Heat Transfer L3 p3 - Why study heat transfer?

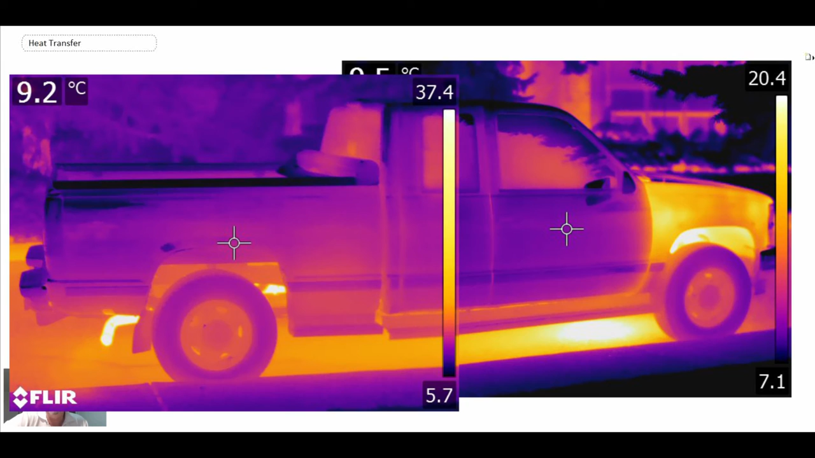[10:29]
chevy pickup truck you can see the engine is hot the exhaust pipe is hot this is looking at the
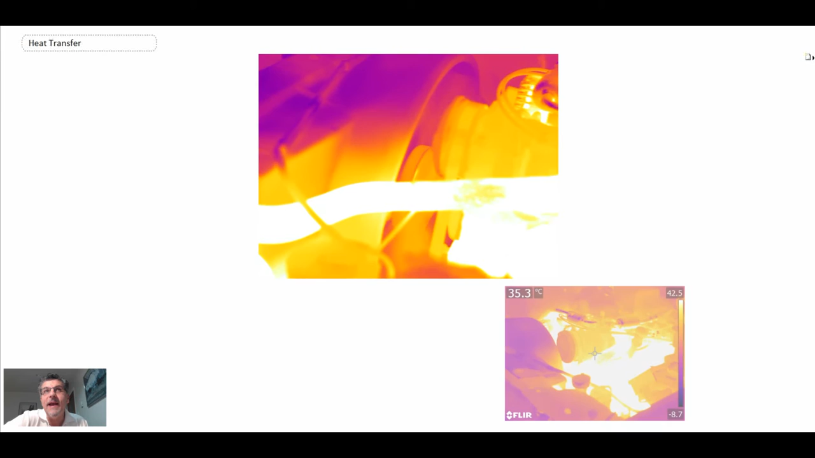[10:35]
On screen: spot 35.3°C
engine on the inside of the engine with the engine running that's the radiator hose going to the engine block
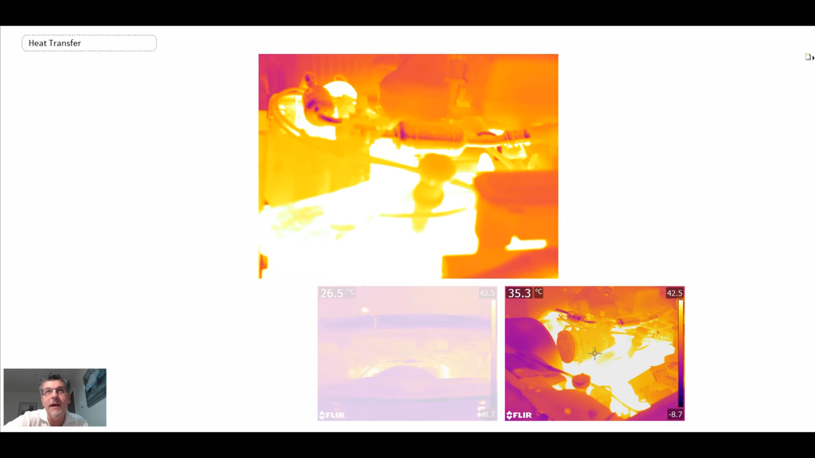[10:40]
uh and a lot of heat the only thing that's cool in there is the air conditioning compressor which is on the top in the middle uh as well as the inlet air duct you can see that that's a little cooler
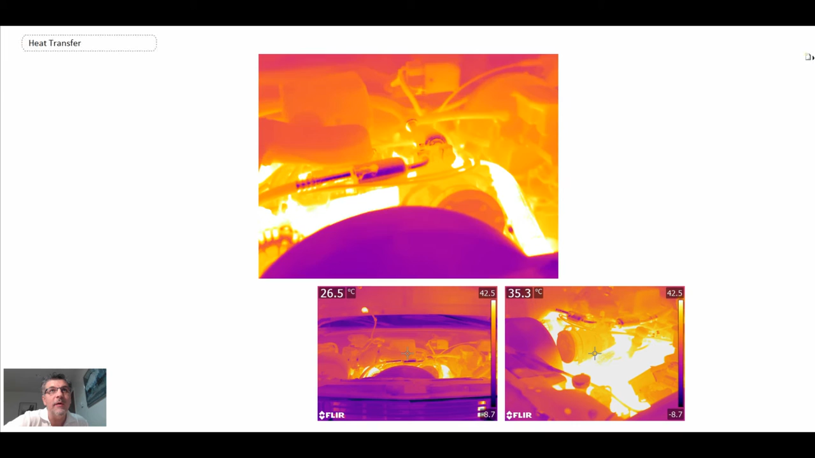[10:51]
but everything else is very very hot including the alternator uh looking where does that energy go well it propels the car and it also goes out through the exhaust and so there you can see the exhaust pipe products
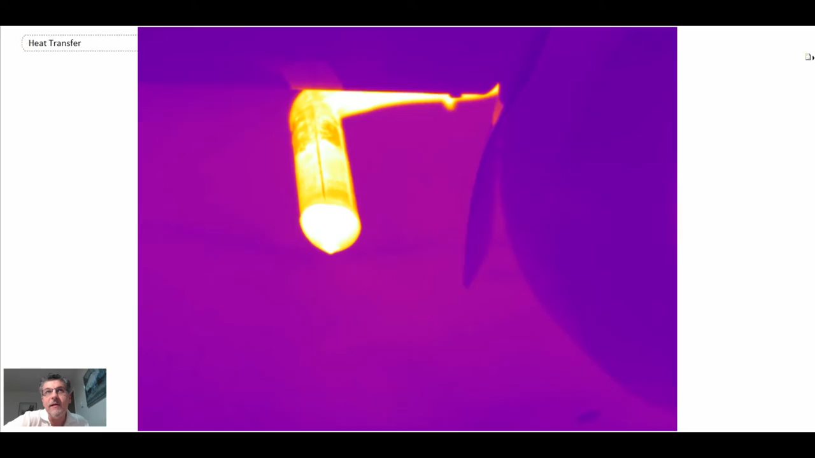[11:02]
of combustion or heat uh co2 and water vapor as we could see there uh these
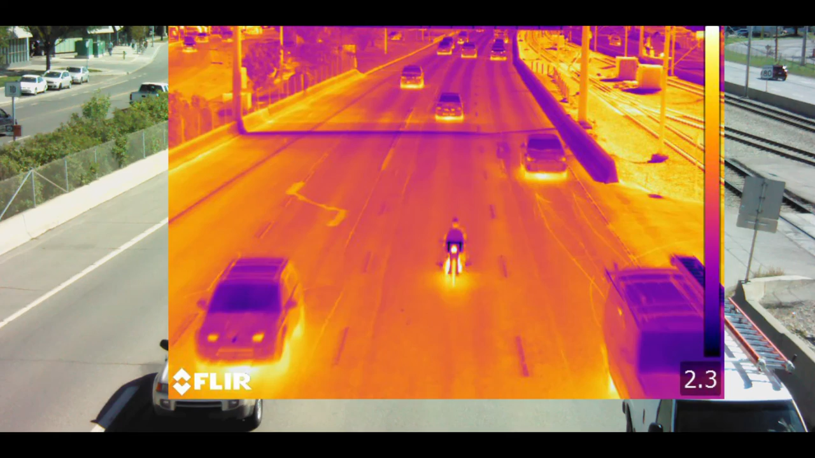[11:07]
are vehicles in transit and so here we can see there are different thermal signatures for many
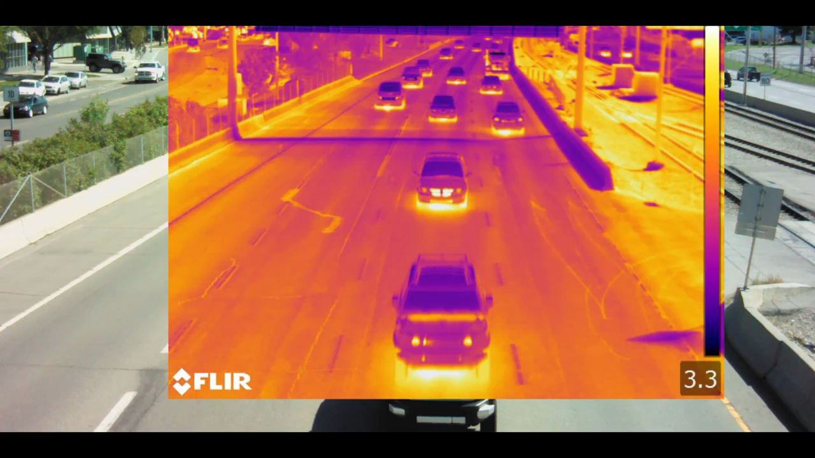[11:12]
different types of vehicles uh there you have a big semi-trailer and it has uh it's exhaust pipes when you look at the exhaust from the back sometimes you see dual exhaust
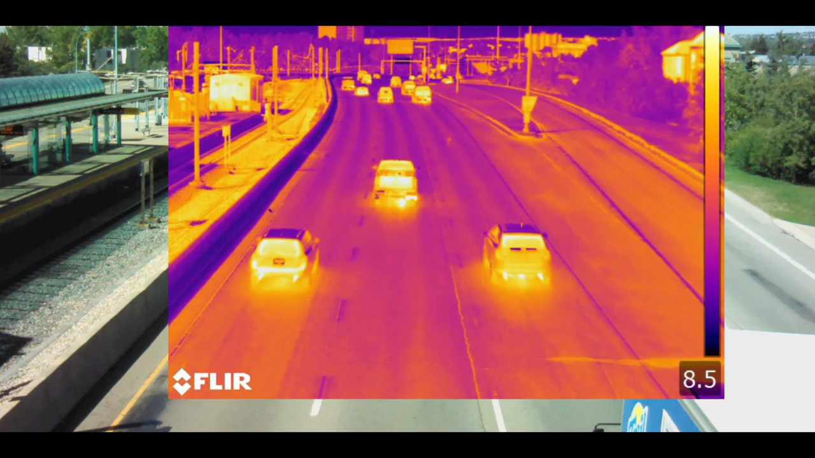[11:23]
manifold sometimes you see just a single exhaust manifold with the hot spot on the back
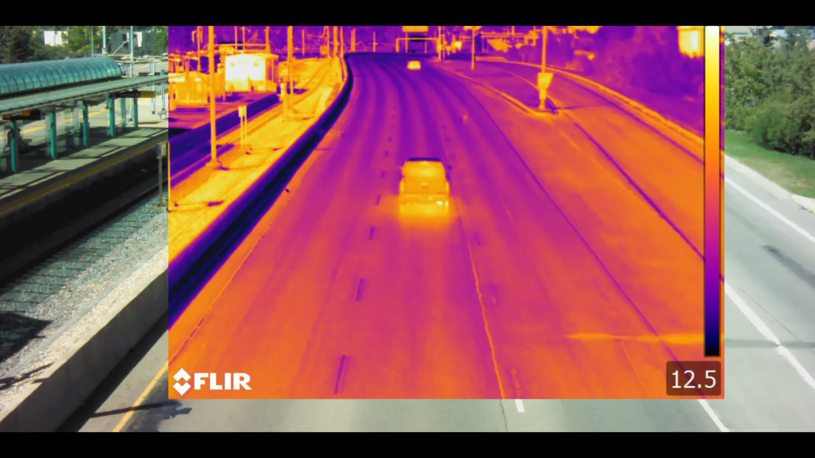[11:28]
of the car and then these are cars in traffic so on the left we have stop and go traffic on the right we have free flow and you can see in stop and go that the cars are getting hot uh because they don't have as as good of a uh convective heat transfer as they have been designed
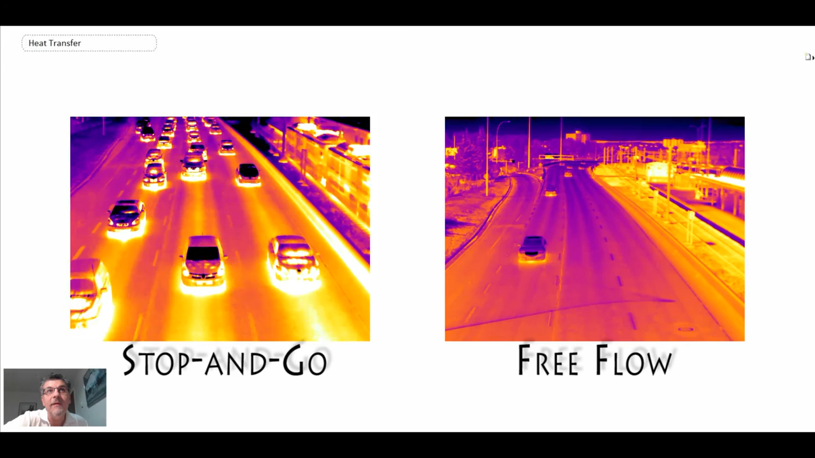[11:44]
for and that's why they're operating very hot as they drive by and stop and go going now this is an aircraft this is
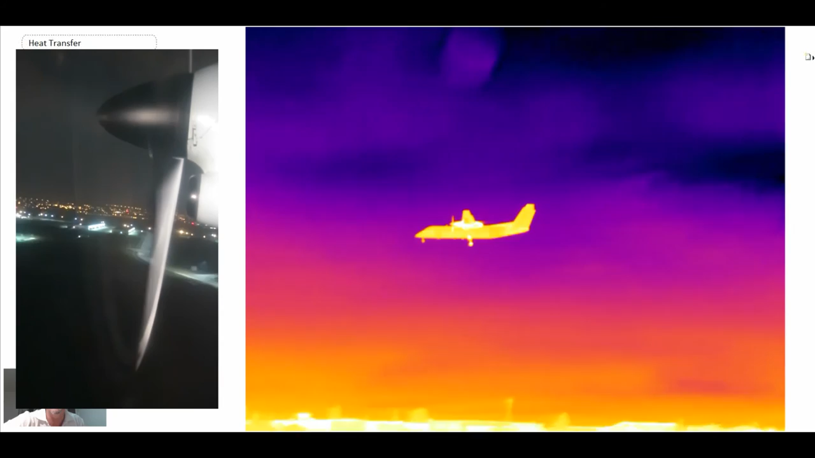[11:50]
a dash eight uh landing in calgary and you can see the
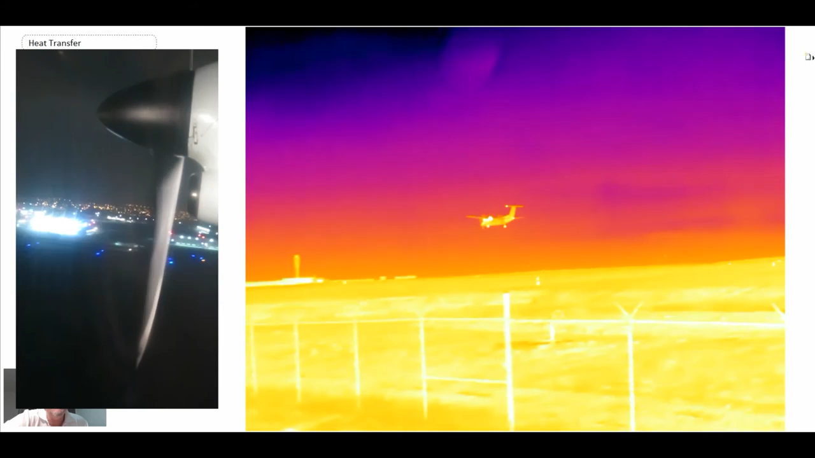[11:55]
turboprop engine a lot of heat there uh and then on the left we can see the blade
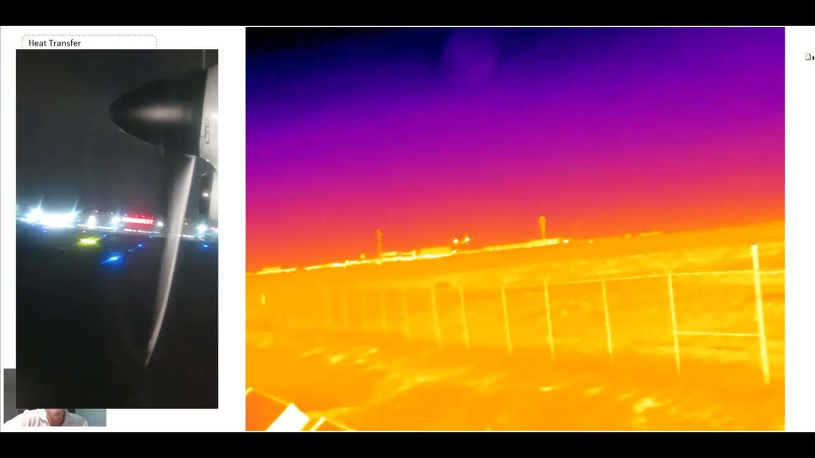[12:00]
and touchdown
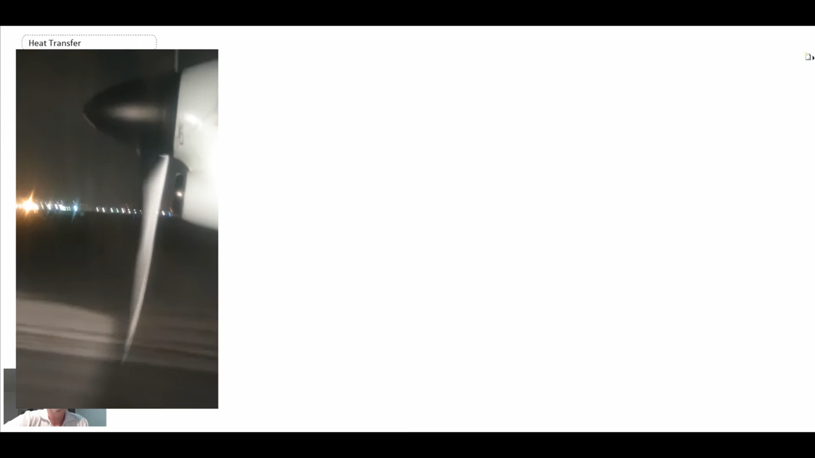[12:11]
and then finally this is another aircraft with a gas turbine engines coming
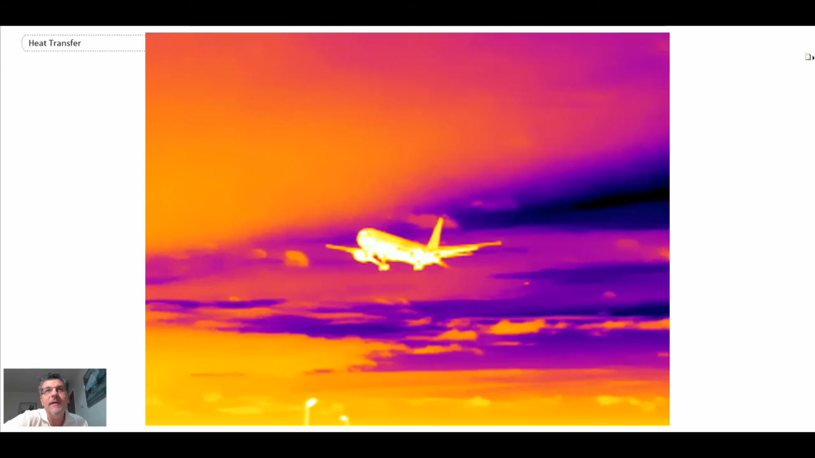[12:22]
in and you can see the gas turbine engines are very very hot a lot of thermal systems are in there thermodynamics fluid mechanics heat transfer and consequently that is a very very
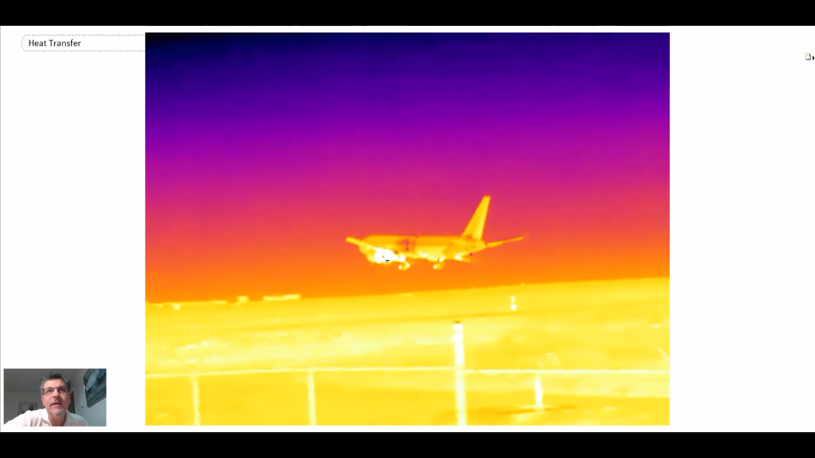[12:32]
important area of keeping the gas turbine blades cool as we'll see here this is the blade from a